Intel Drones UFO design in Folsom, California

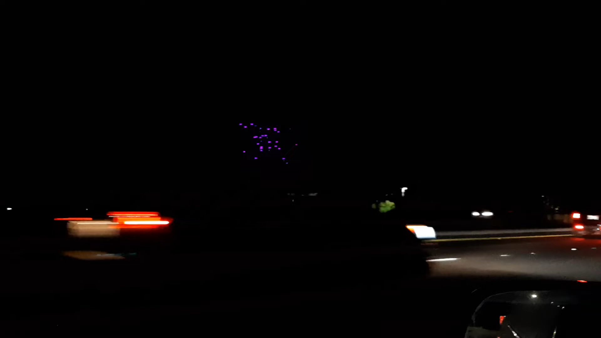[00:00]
Here I am looking at the Folsom drones from Intel in Folsom, California.